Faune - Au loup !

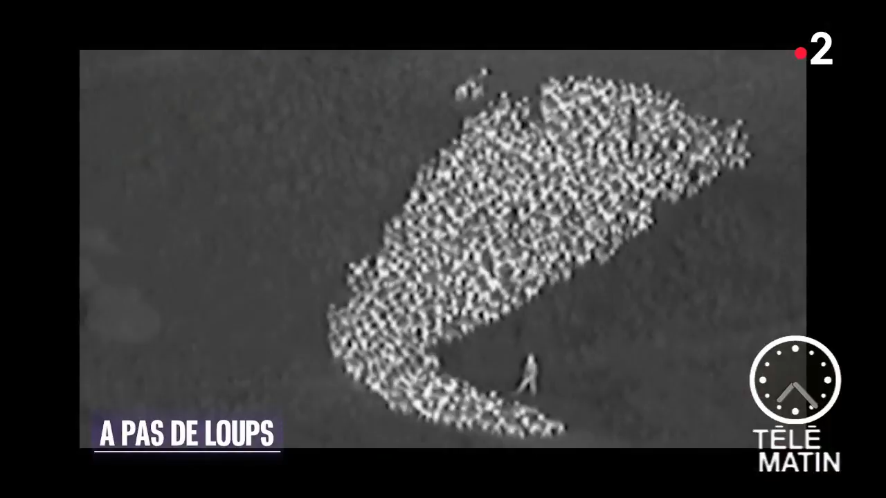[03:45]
Avec mon équipe, on est allé sur le terrain avec des caméras thermiques et on filme le loup la nuit.
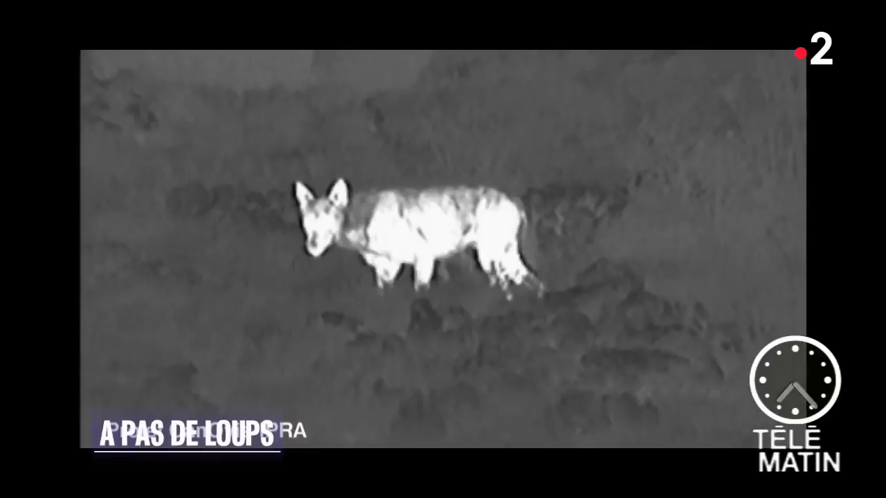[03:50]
On est en train de découvrir un nouveau loup. La plupart des chasses sont dues à des loups seuls ou à deux.
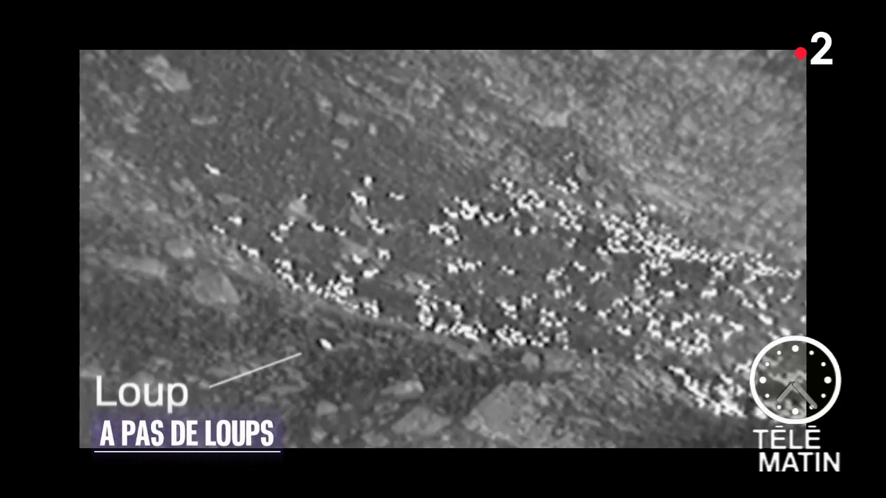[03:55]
Quand nous observons, nous sommes à 200 ou 300 mètres de troupeau et on observe le troupeau, mais on observe les alentours.
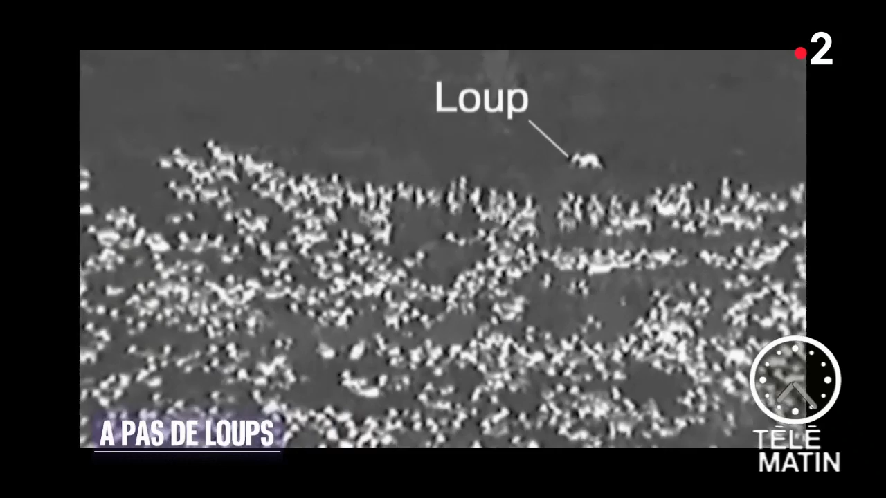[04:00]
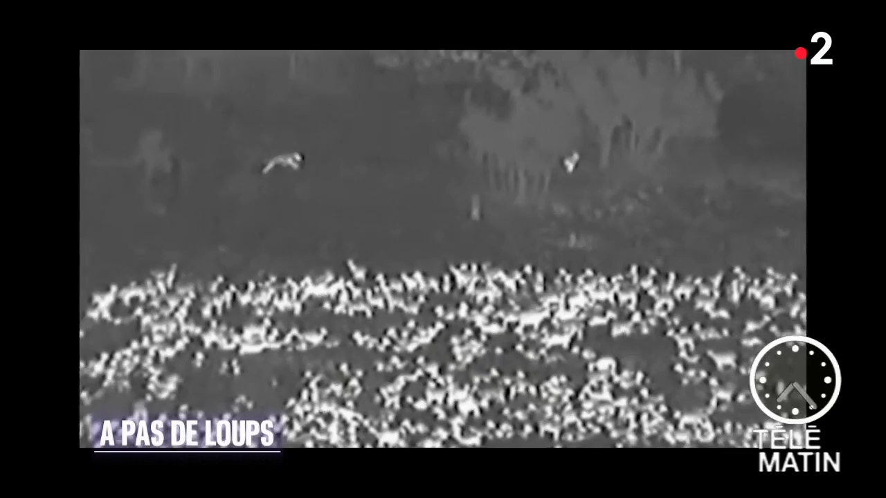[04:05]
Toutes les operations d'interaction chien-loup, on les observe entre 100 et 1000 mètres.
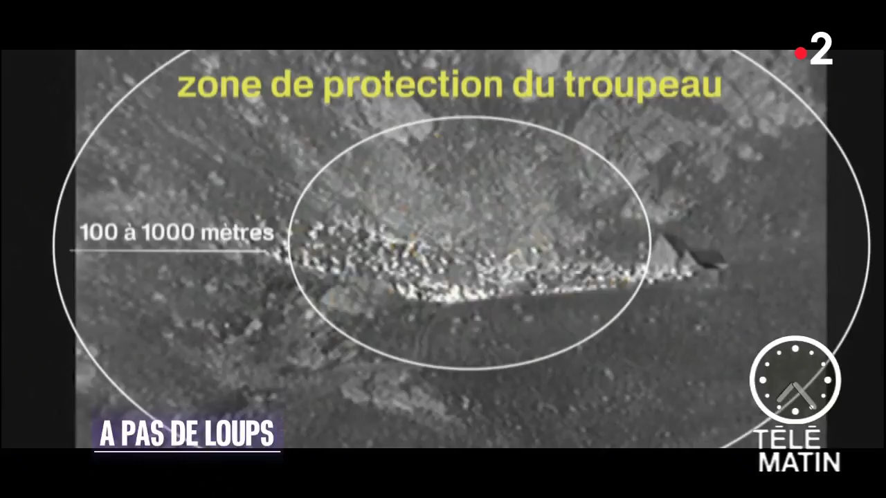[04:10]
Donc il faut élargir la protection du troupeau et s'intéresser à cette partie-là parce que quand le loup arrive et attaque le troupeau, c'est déjà trop tard.
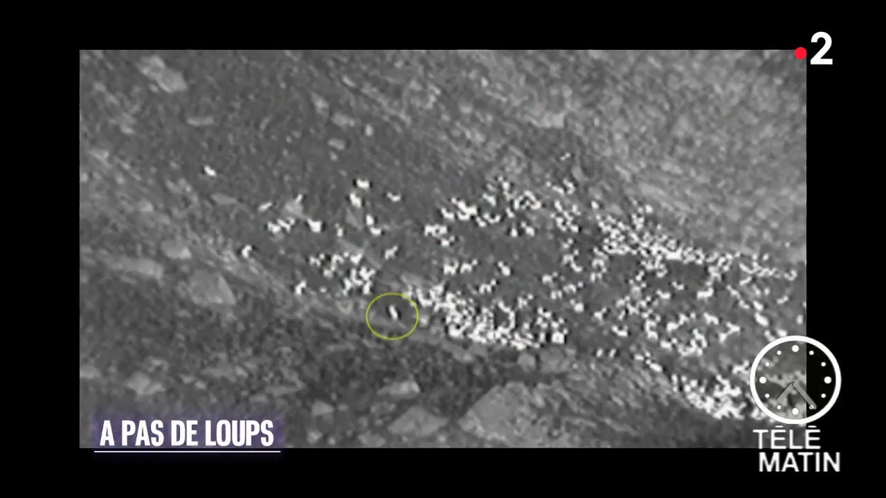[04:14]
Les caméras thermiques ont permis de faire d'autres
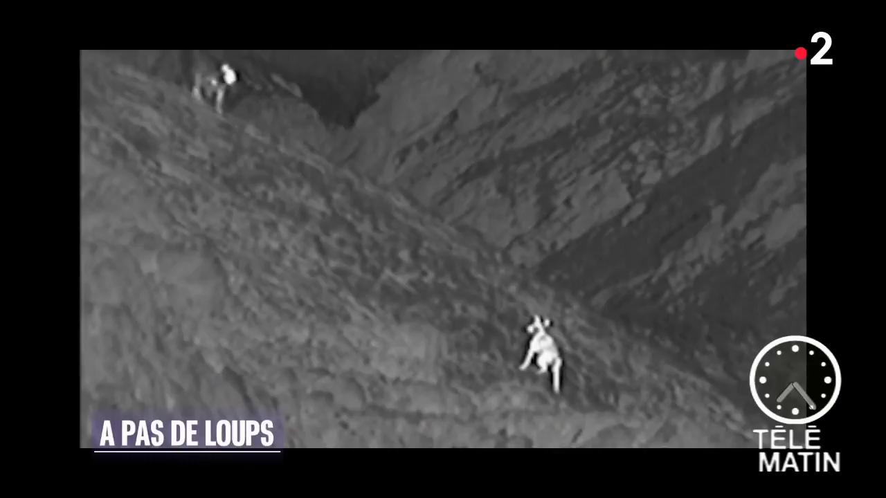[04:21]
constatations étonnantes dans ce périmètre extérieur au troupeau.
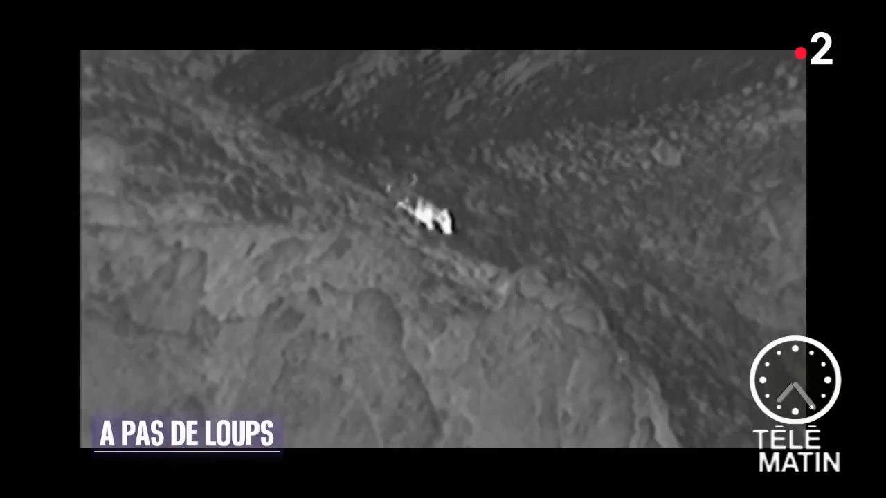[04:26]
On observe parfois des chiens poursuivre des loups au-delà du kilomètre.
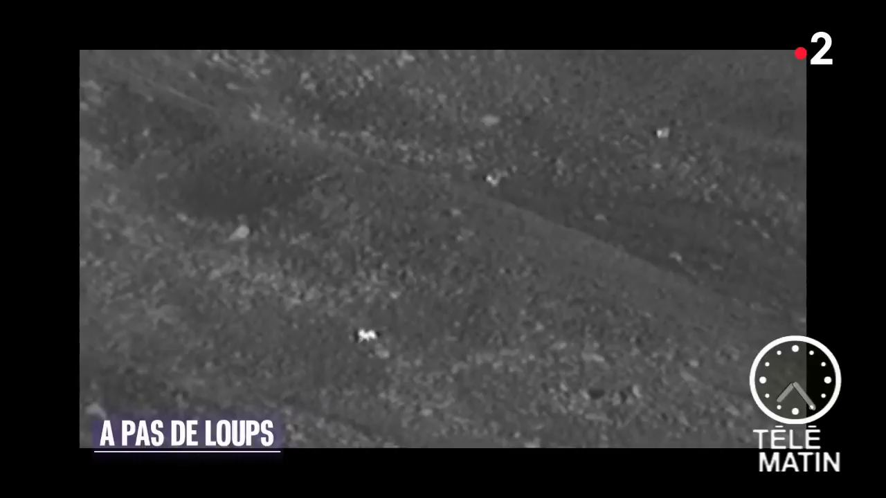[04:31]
On observe parfois des loups qui passent à proximité des troupeaux
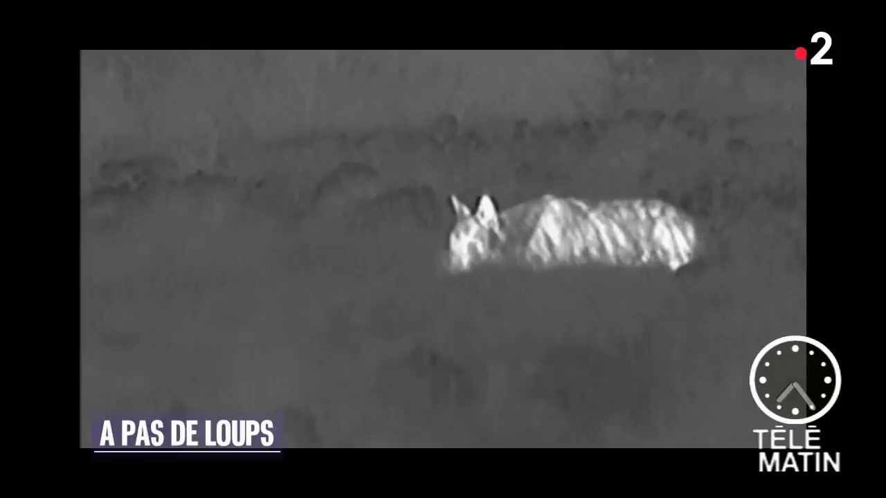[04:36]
sans s'y intéresser et on observe une vie sociale du loup dans le système pastoral sans forcément qu'il y ait d'attaque.
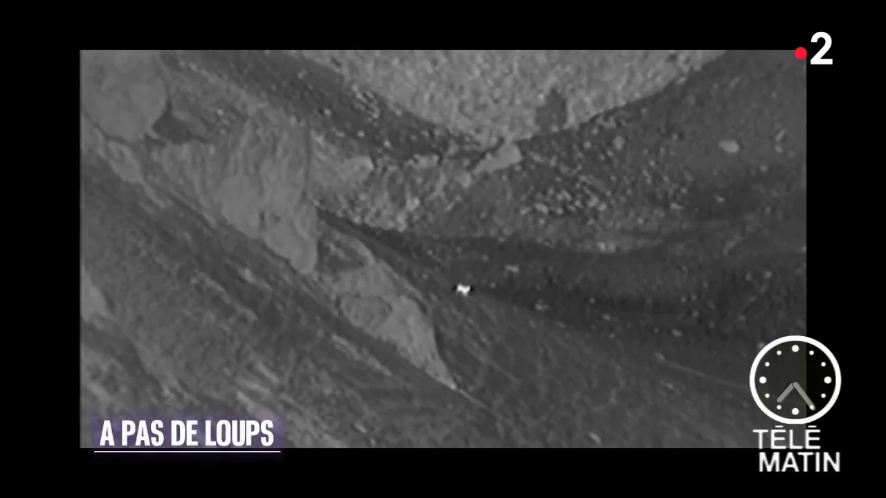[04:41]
Et ce qui est extraordinaire, c'est qu'on est en train de découvrir des personnalités de loups.
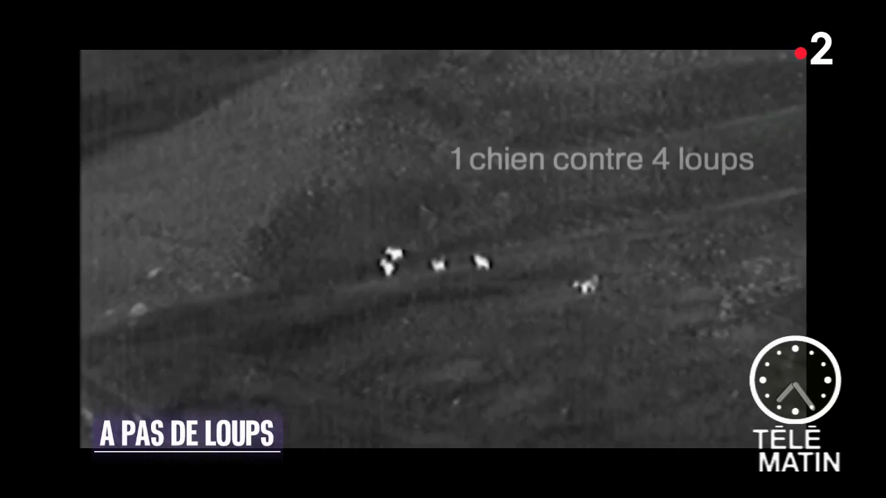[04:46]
Il y a des loups qui sont plus culottés que d'autres, des loups qui ont plus peur que des chiens.